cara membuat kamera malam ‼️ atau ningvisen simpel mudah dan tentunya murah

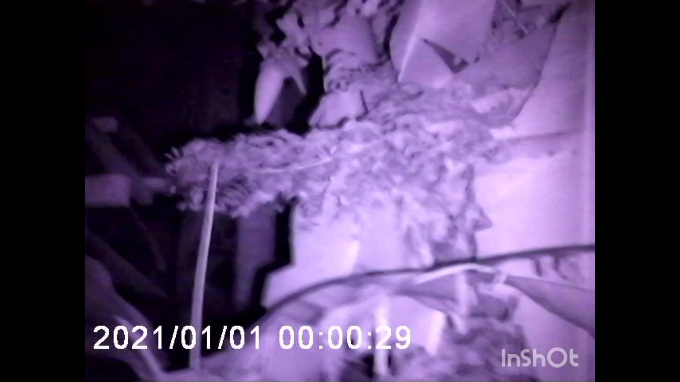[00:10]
mimpisan ya, ini senter di RT 20 ya, itu sangat jauh ya, nampak masih nampak jelas itu.
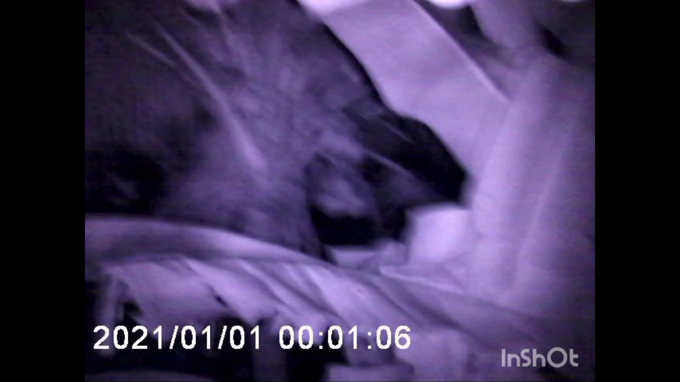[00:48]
Jauh sekali itu ya, itu kisaran kalau bukan 50-40 meter itu ya.
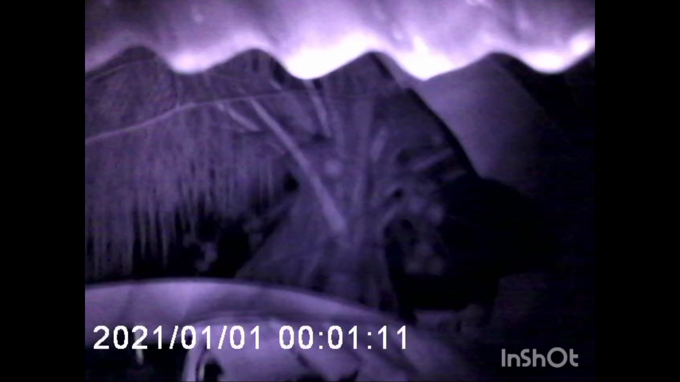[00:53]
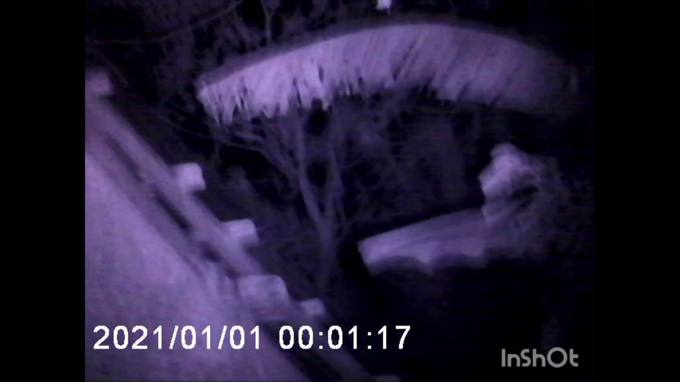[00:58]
Nah, itu juga tuh ya pohon yang itu ya.
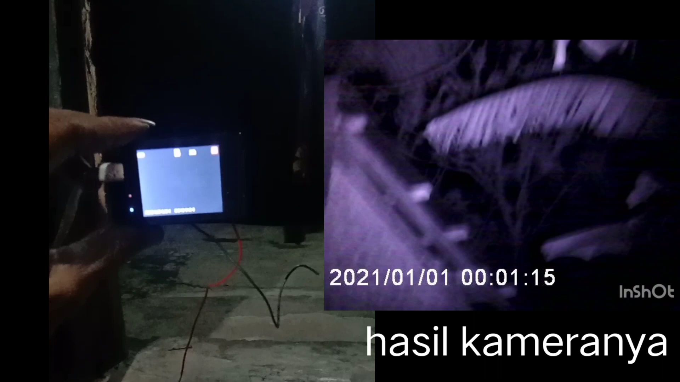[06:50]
Nah, itu juga tuh ya pohon yang itu ya.
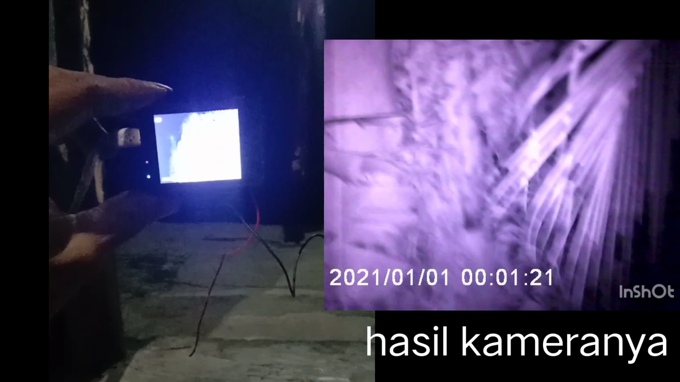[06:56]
Gak ada cahaya sama sekali ya.
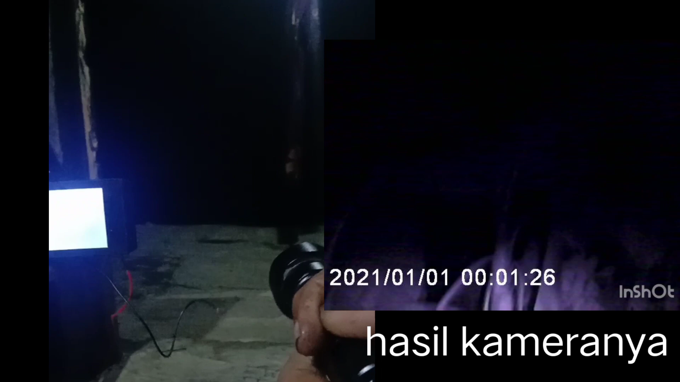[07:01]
Sampai sini masih kelihatan, gak ada. Bilang, gak ada.
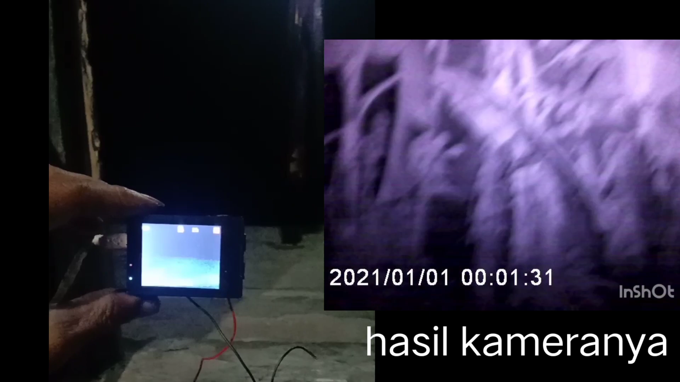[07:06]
Masih ada lagi. Apa itu?
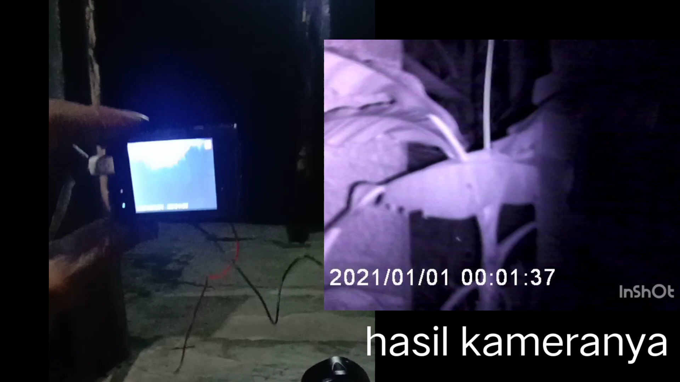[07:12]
Kita pakai T20 ini ya, T20 ini.
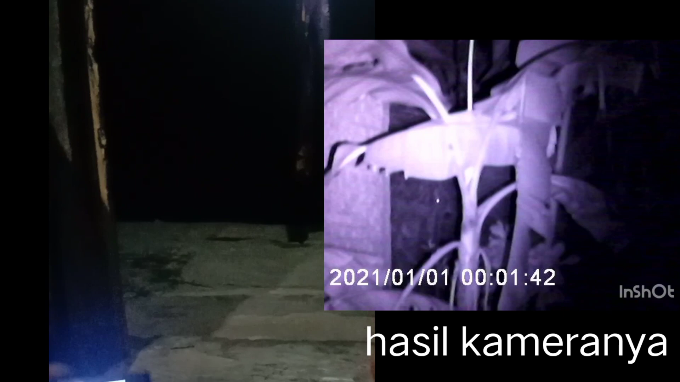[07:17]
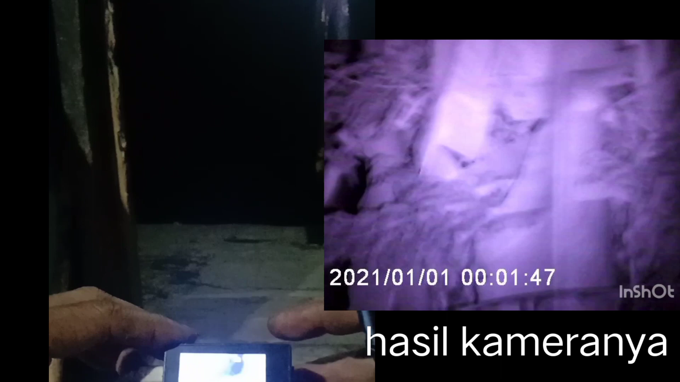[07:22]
Kita nanti lihat di rekamannya aja, di rekaman di kamera ini kan udah ada ininya tadi, apa namanya? Apa ya? Ada memorinya ini tuh tadi. Kita masukin sini.